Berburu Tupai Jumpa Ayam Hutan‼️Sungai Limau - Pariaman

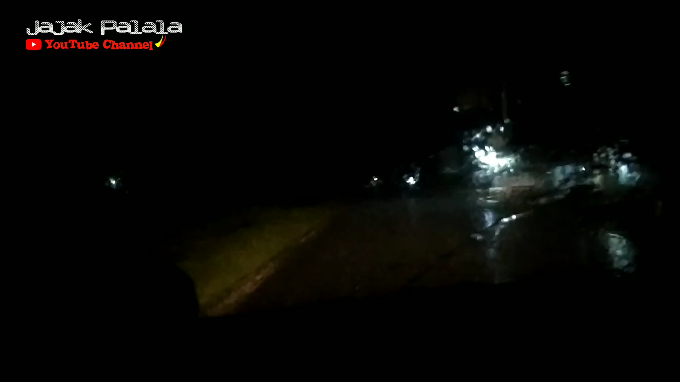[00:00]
Hujan guys. Dari mulai berangkat sudah hujan terus guys. Rencana mau bantu petani guys. Penanggulangan hama tupai guys. Lokasi Pariaman.
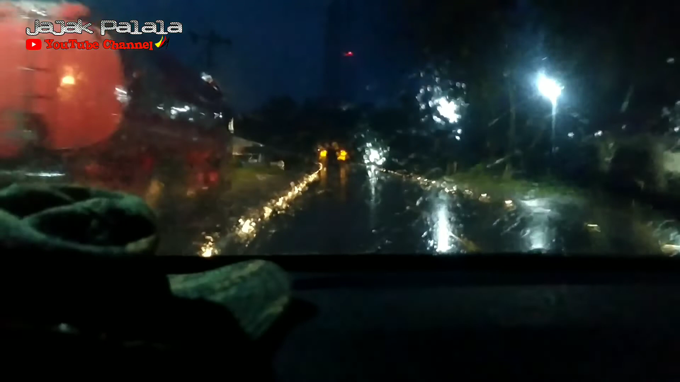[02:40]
Tadi berangkat jam 2 dari Pasaman. Kondisinya masih gerimis.